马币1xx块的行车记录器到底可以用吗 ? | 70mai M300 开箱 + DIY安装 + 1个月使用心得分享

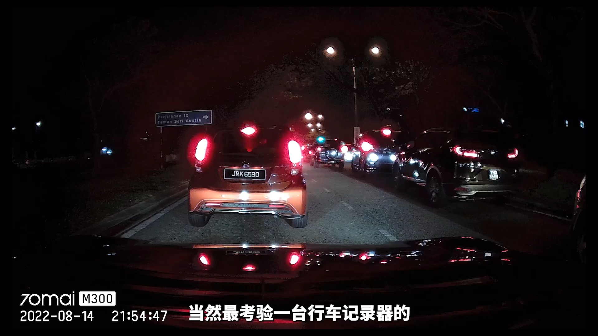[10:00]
当然最考验一台行车记录器的拍摄效果好不好，最终还是得看夜晚的拍摄，毕竟很多车祸的发生、都是发生在夜晚。可以看到在多光源的情况之下， M300 还是可以很清楚拍到前面的 Lucky Bass 还有右边的 CRV 它的车牌号码。不过对于复杂的灯光拍摄它就比较弱了一点，因为遇到强光的时候那个灯光会变成一团，而且画面的噪点有点多。当然对于弱光夜晚拍摄，虽然讲前面的 BMW 距离我很近，可是拍出来的画面可以很明显的看到真的是看不到它的车牌号码，而且噪点也比起在光源充足的夜晚更加的多。